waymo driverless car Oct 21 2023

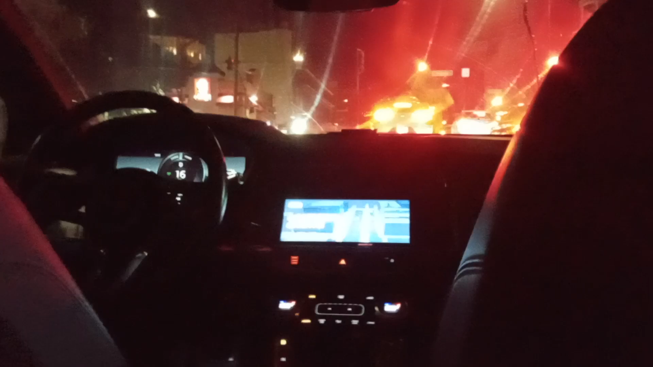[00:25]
They're playing music in the car and in San Francisco we're having driverless taxis in a driverless car and that's where it goes and they invited me and today's my first day on October 21st.
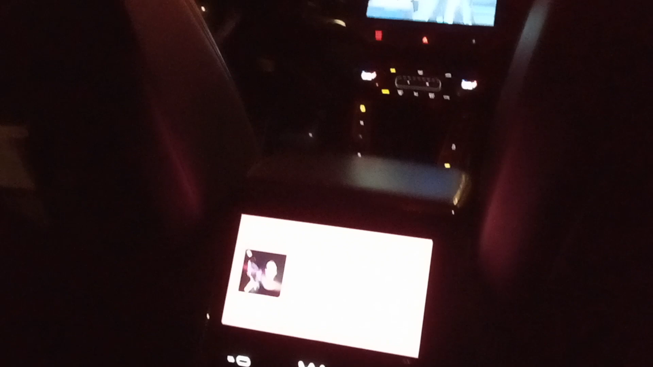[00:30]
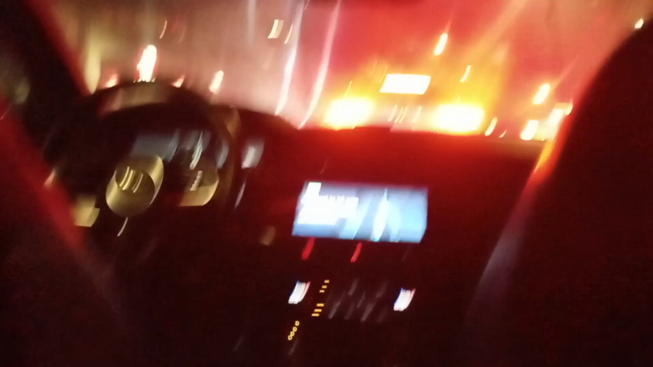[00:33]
Now I'm playing EDM and
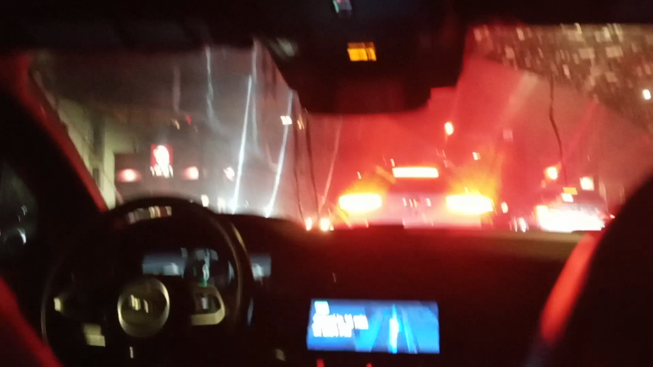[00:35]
we're stuck at a stop sign that never changes being stuck at a stoplight but Waymo is pretty good.